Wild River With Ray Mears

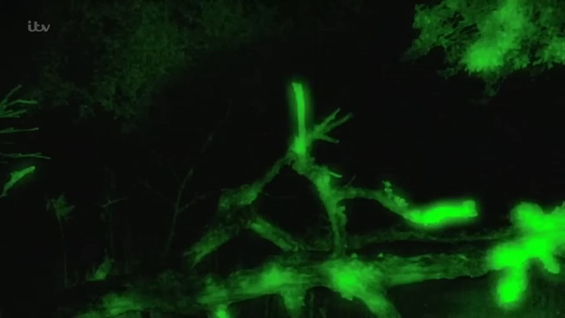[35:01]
And as I turn in for the night, the woods around me come to life.
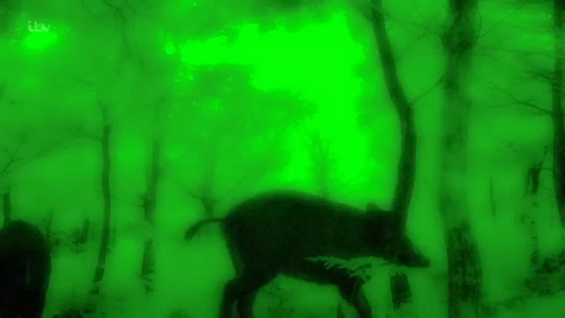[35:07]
It's a rare treat to see deer and even wild boar foraging for food after dark.